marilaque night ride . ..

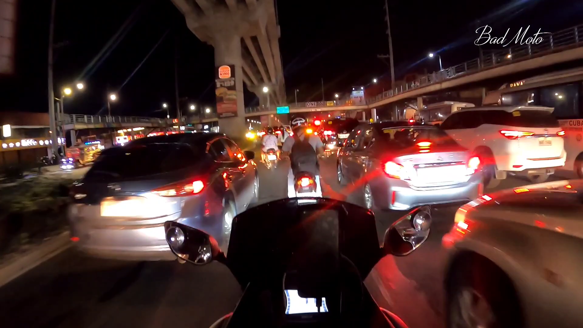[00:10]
Ang araw ngayon ay Friday. Kaya naman ay napaka-traffic. Diyos ko po! Traffic dito ngayon sa Marcos Highway.